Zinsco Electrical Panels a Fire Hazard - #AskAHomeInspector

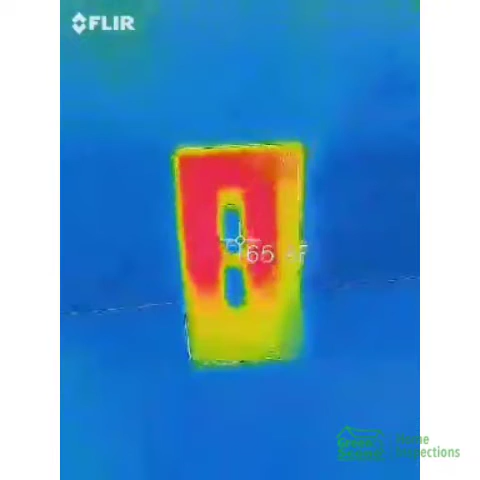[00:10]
What you're seeing right now is the panel cover for this Zinsco electrical panel. I have removed it and set it on the floor. That's how hot it is.
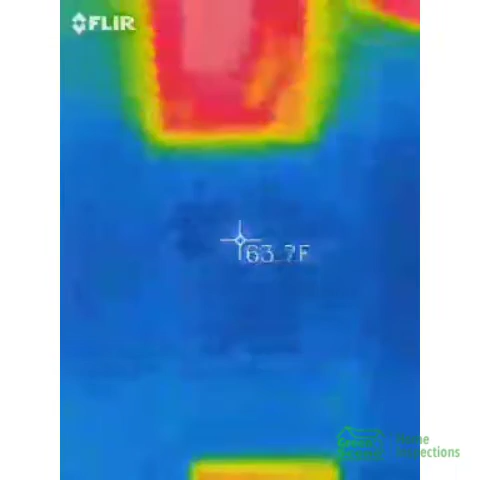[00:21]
Now, I'm going to go up to the panel to let you know why we replaced these, why they're expected to be replaced. Look how warm that is.
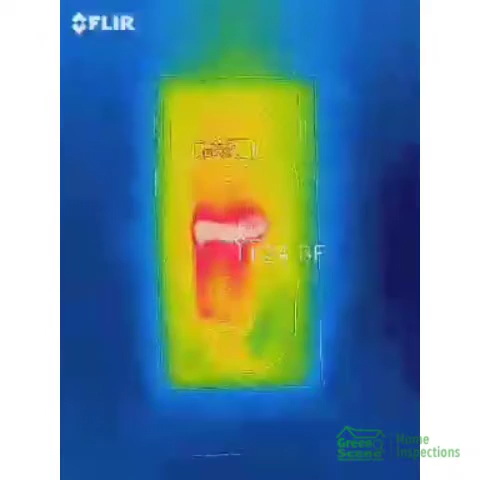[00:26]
So, the top part is considered the main, the bottom is considered the sub.
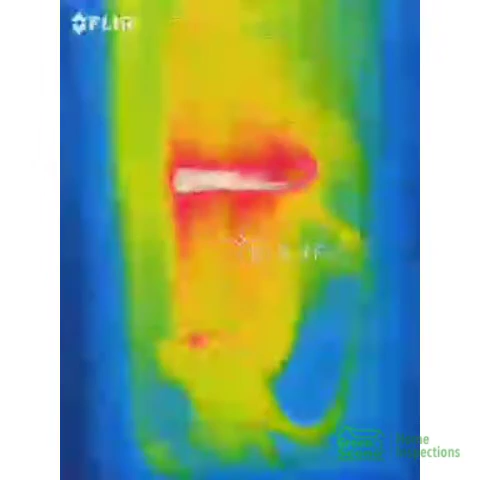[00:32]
And look how the temperature goes, over 300 degrees right there.
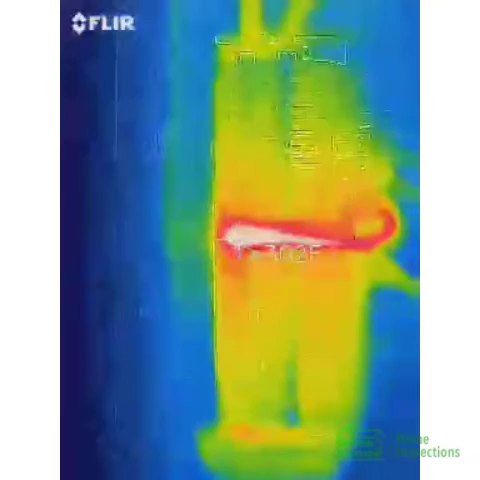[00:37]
I can actually smell it melting and burning the plastic and the conduit or the sheeting around those wires.